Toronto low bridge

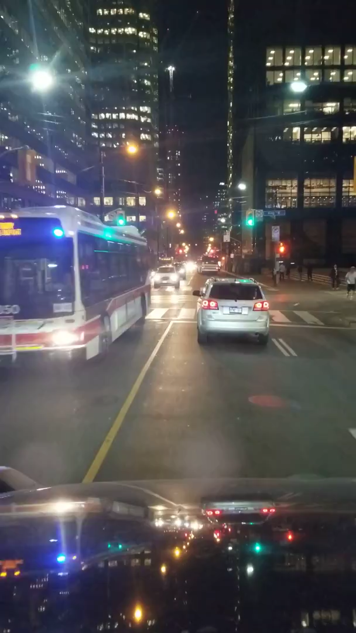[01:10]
Don't do this. She's going to get... Oh, motherfucker, did you guys see that? Guy come to a stop and then went. Oh, what an... Canadians. That's right, Steve-O. This is your town.